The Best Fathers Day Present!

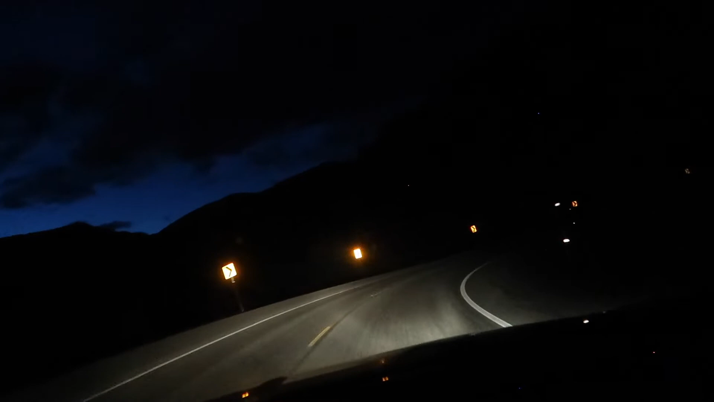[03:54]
Hi. Driving through the mountains. It is 9:30. Can you believe it's still like a teeny bit light over there? That's crazy. Craziness. But like I said, I'm just about to Silverton. I'm about 10 miles away.